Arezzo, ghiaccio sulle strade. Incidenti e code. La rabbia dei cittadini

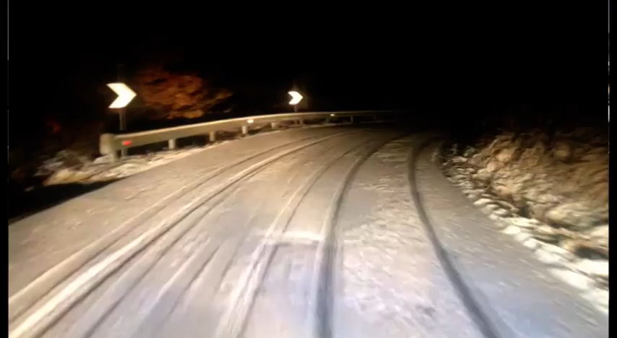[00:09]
una timida nevicata ha imbiancato le strade anche a basse quote e poi si è formato il ghiaccio.